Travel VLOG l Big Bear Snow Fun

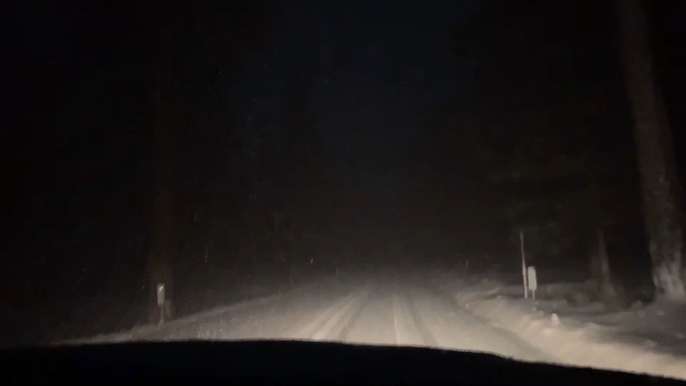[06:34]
yep here we go guys on a mission to get down this mountain in the middle of a snowstorm this is scary but pretty darn awesome here we go we got our chains on so i'm sorry for the loud noises